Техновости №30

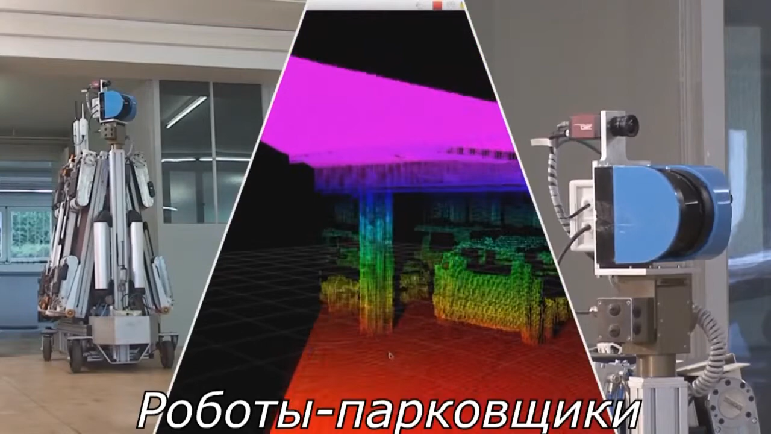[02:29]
пока передвигать автомобили весом до двух тонн система сначала сканирует область и ищет
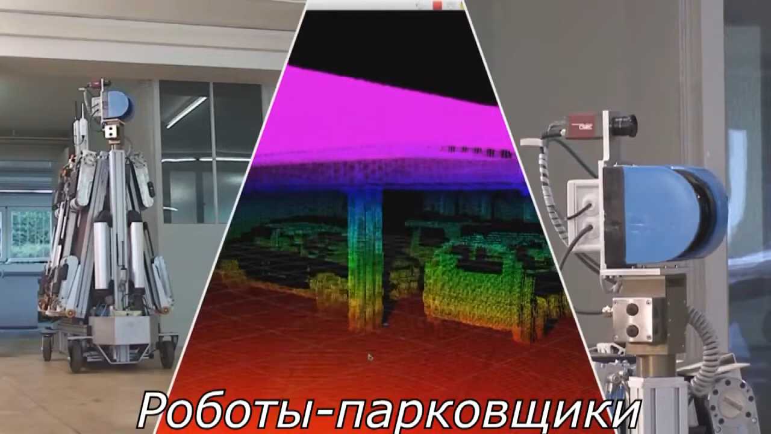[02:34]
потенциальные препятствия которые могут встретиться на пути роботов затем главная транспортировочная база высаживает небольших роботов которые самостоятельно приближаются к автомобилю и начинают его транспортировку здесь правда